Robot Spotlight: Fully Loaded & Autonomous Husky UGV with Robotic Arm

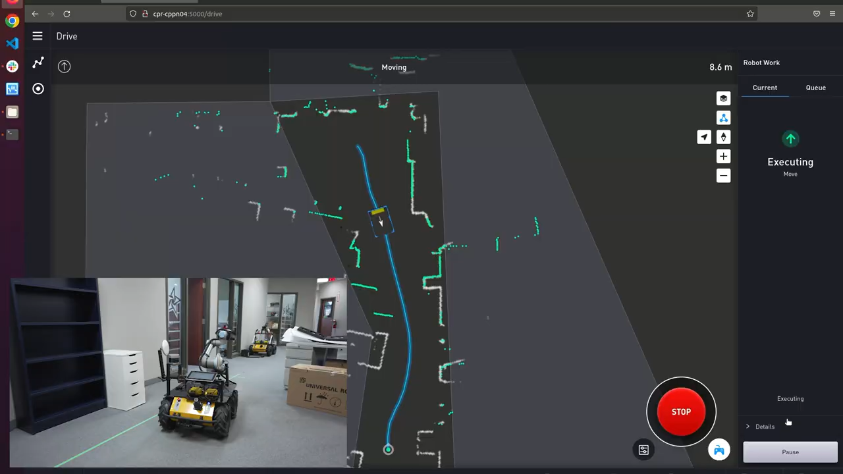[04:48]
which will let you map indoor areas like this warehouse and autonomously move the vehicle through them directly through a web interface.